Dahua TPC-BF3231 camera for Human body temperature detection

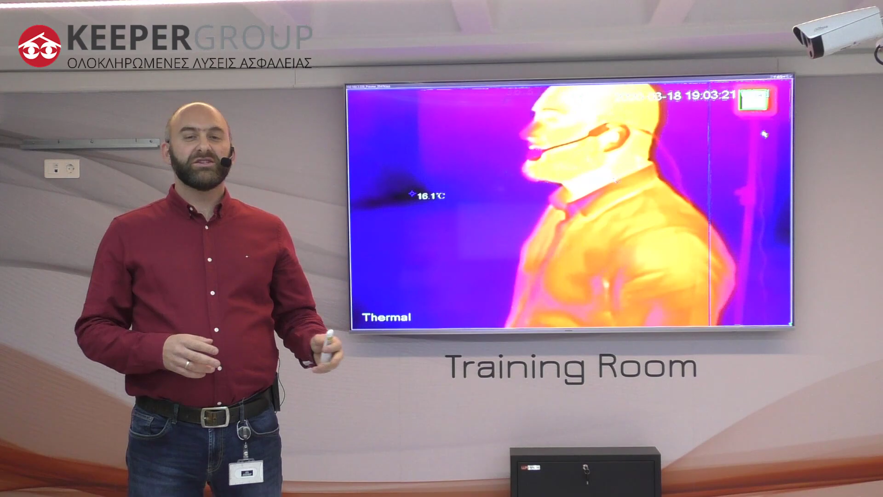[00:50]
On screen: spot 16.1°C
Όμως, ιδιαίτερα για τη δύσκολη περίοδο που διανύουμε, η έγκαιρη ανείχνευση ενός ατόμου που νοσεί μπορεί να αποτρέψει τη θέση του χώρου μας σε καραντίνα, πράγμα που σημαίνει μεγάλες οικονομικές απώλειες για την εταιρεία ή το κατάστημα. Η λύση βασίζεται στην αρχή λειτουργίας των θερμικών καμερών, όπου λαμβάνουν τη θερμοκρασία που εκπέμπεται από το ανθρώπινο σώμα και την προβάλλουν στην οθόνη του φύλακα ή στο σύστημα διαχείρισης. Στο σημείο αυτό αξίζει να αναφέρουμε ότι η προτινόμενη λύση λειτουργεί ακόμα και όταν ο επισκέπτης φοράει καπέλο, κουκούλα ή ακόμα και κράνος.
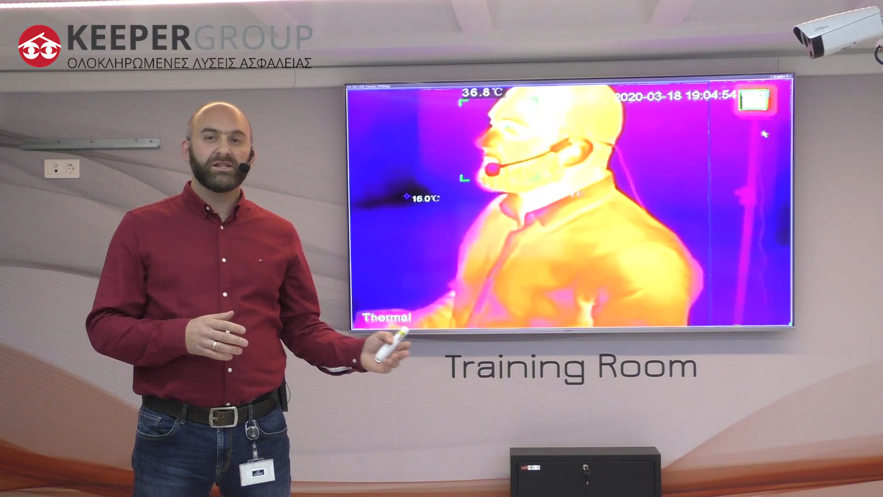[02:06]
On screen: max 36.8°C
Ένα άλλο σημαντικό χαρακτηριστικό της τεχνολογίας τεχνητής νοημοσύνης είναι ότι η κάμερα επικεντρώνεται στη θερμοκρασία του ανθρώπου και όχι σε οτιδήποτε ζεστό μπορεί να φέρει αυτός μαζί του, όπως στο παράδειγμα που βλέπετε ένα φλιτζάνι με ζεστό καφέ.
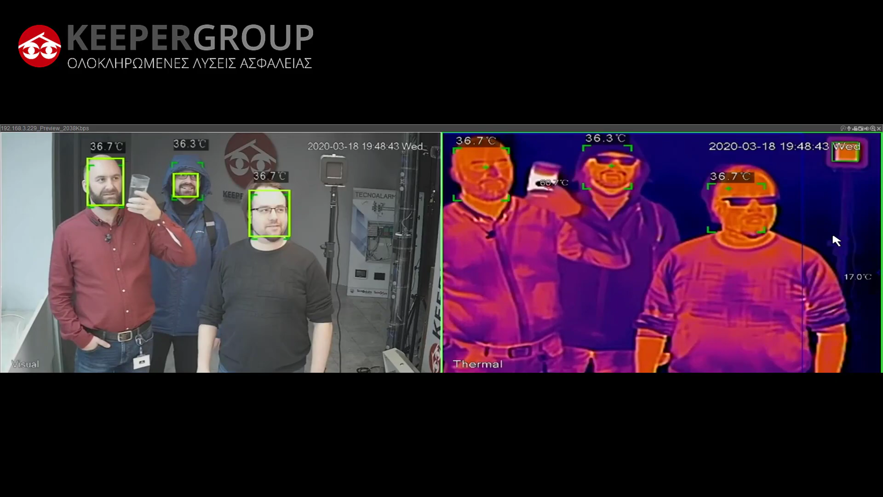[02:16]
Με αυτόν τον τρόπο αυξάνεται η αξιοπιστία της λύσης και η επένδυση δεν απαξιώνεται λόγω λανθασμένων συναγερμών. Φυσικά άλλος ένας παράγοντας είναι η ταχύτητα ανείχνευσης. Για παράδειγμα, οι περισσότεροι από εμάς έχουμε ταξιδέψει με αεροπλάνο και έχουμε βιώσει τις καθυστερήσεις που δημιουργούνται στα σημεία ελέγχου, όπου ο έλεγχος γίνεται ανά ένα άτομο τη φορά. Πλέον, χάρη στην τεχνητή νοημοσύνη, όπως βλέπετε στο βίντεο, ο έλεγχος μπορεί να γίνεται πολύ γρήγορα,
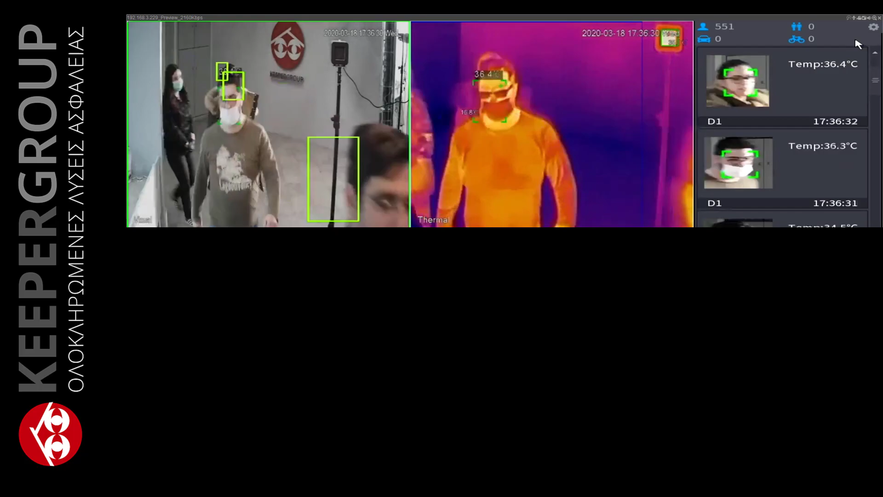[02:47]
μειώντας δραμιστικά το χρόνο αναμονής.
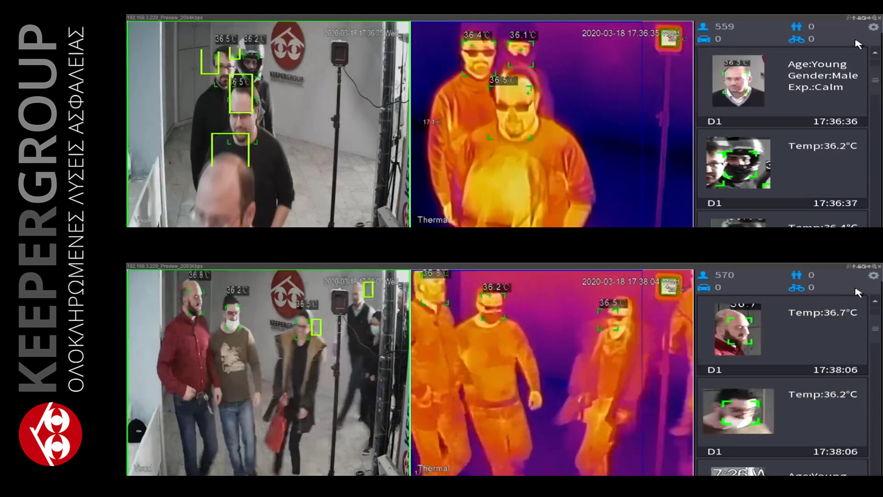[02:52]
Το σημαντικό, όμως, είναι ότι ο έλεγχος μπορεί να γίνει σε πολλά άτομα, τα οποία εισέρχονται ταυτόχρονα από μία είσοδο.
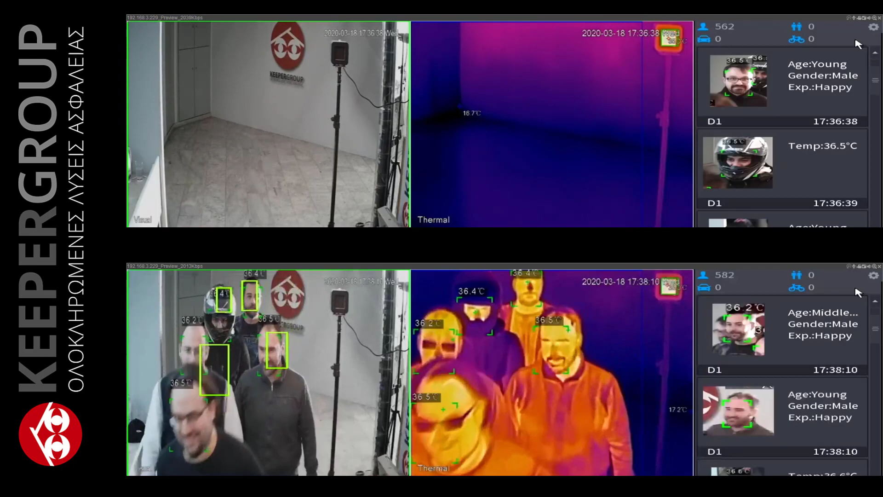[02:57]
Άρα, αν σε ένα χώρο μπαίνουν μαζικά άνθρωποι, δεν χρειάζεται να βάλουμε εμπόδια για να ορίσουμε υποχρεωτική πορεία, δυσχεραίνοντας την είσοδο αυτών στο χώρο, προκαλώντας καθυστερήσεις και αγανάκτησης των επισκέπτων. Αυτό είναι πολύ σημαντικός παράγοντας, γιατί ο αγανάκτησμένος επισκέπτης προφανώς δεν θα ξαναέρθει στο χώρο μας. Και προφανώς, καμία επιχείρηση δεν θέλει να βλέπει τα έσοδά της να χάνονται εξαιτίας ενός μέτρου ασφαλείας που έλαβε.
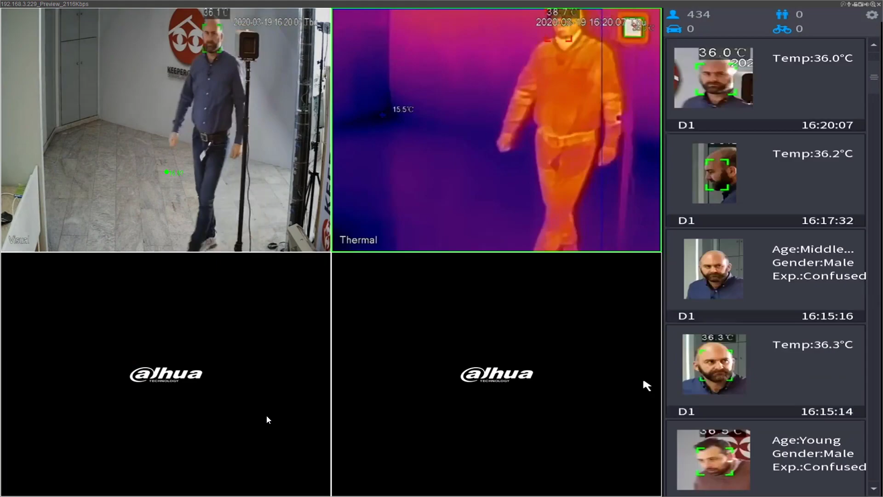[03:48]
Αυτό σημαίνει ότι με ένα και μόνο φύλακα και με τη χρήση της τεχνολογίας Face Detection που φέρουν οι κάμερες της Dachua, ο φύλακας ενημερώνεται άμεσα αν εισέλθει εμπύρετο άτομο στο χώρο, ενώ η κάμερα στέλνει αμέσως τη φωτογραφία του ατόμου αυτού.
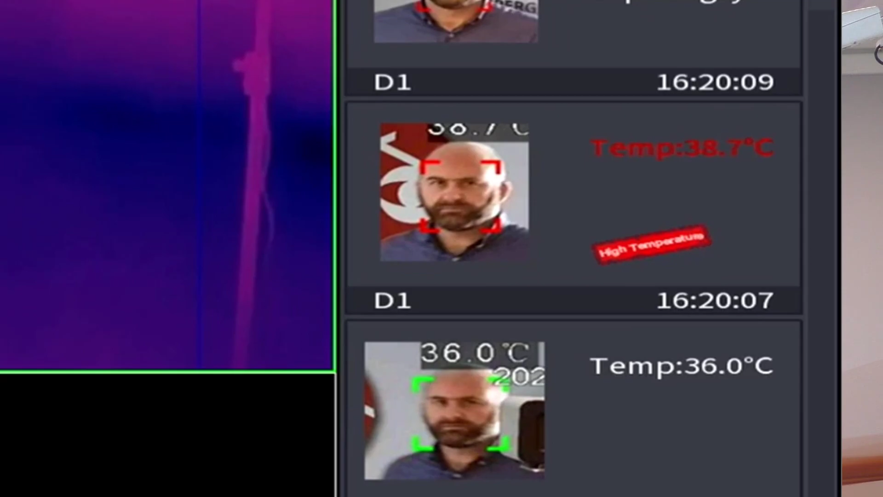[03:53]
Με τη χρήση λοιπόν της φωτογραφίας, ο φύλακας μπορεί εύκολα να εντοπίσει τον άρρωστο και να τον περιορίσει.
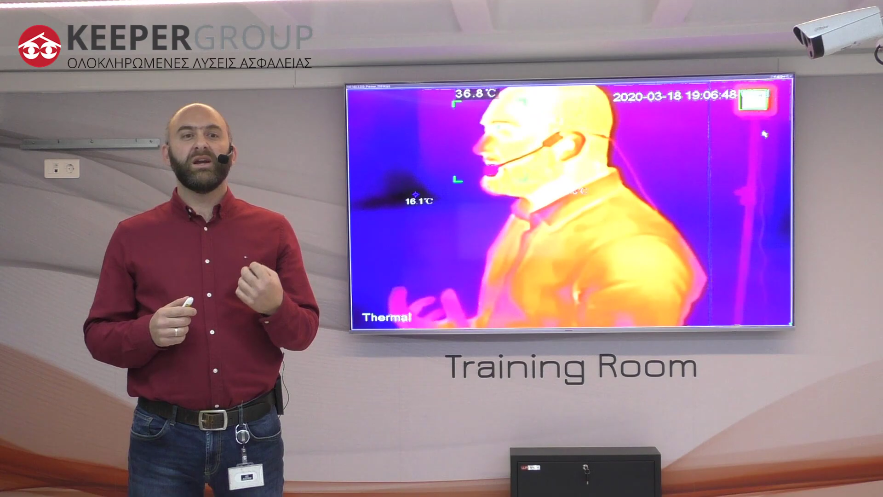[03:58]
Με τον τρόπο αυτό, μειώνουμε τα λειτουργικά έξοδα του συστήματος, καθώς δεν απαιτείται ένας φύλακας αναείσοδο, κατά το οποίο κάνει τη συνολική λύση πιο προσιτή στα ελληνικά δεδομένα.